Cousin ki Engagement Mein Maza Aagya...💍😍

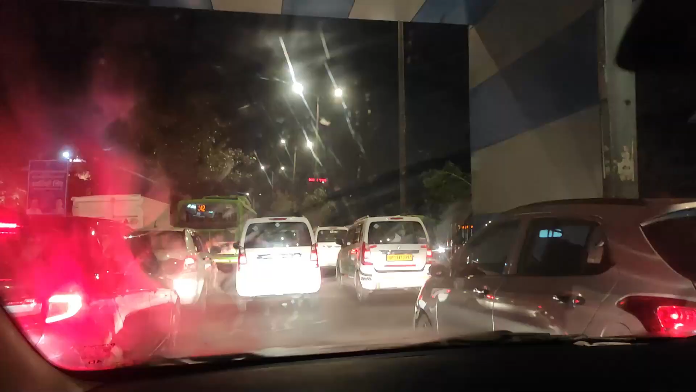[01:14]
तो गाइस हम लोग अभी रस्ते में हैं और यहाँ पे लग चुका है जाम।